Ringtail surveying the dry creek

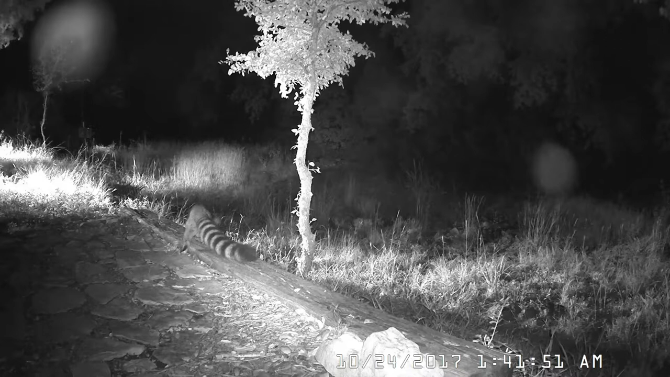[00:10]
It's in total darkness under infrared night vision so he's kind of snooping around and hops off down into the creek there and eventually kind of hops away and with a nice flowing little up-and-down tail motion going. They're really pretty when they run.